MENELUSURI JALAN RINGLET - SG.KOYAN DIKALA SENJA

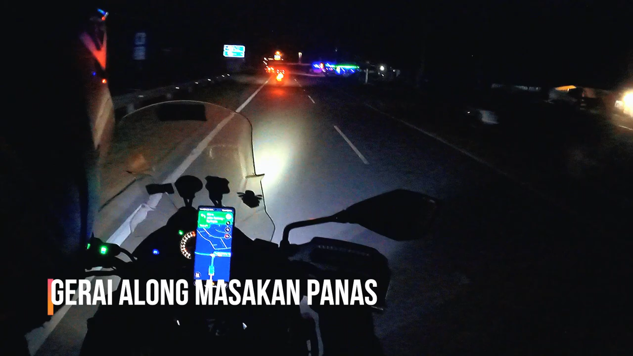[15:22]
Setelah hampir 1 jam 30 minit kami ride melalui laluan ringlet ke Sungai Koyan, akhirnya kami tiba di sebuah gerai alum masakan panas
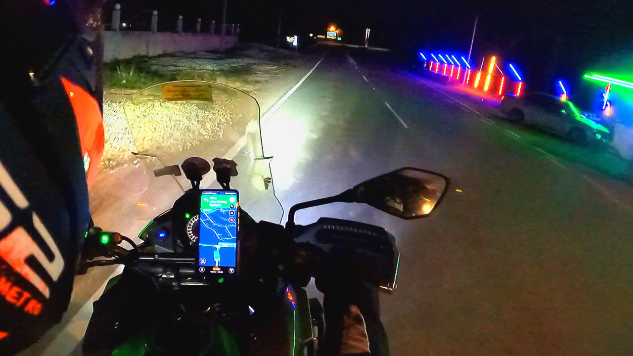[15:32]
yang merupakan gerai di penghujung laluan ini. Jadi jika anda ke sini, jangan lupa untuk singgah di gerai ini.